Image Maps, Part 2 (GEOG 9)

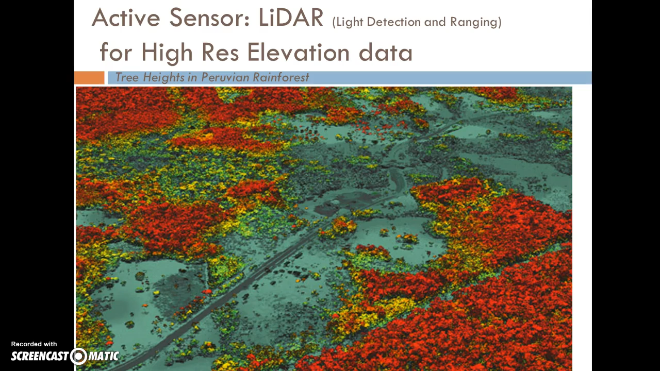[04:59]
Again, that's an active sensor. And in contrast, we have a passive sensor that can gather, in this case, just true color.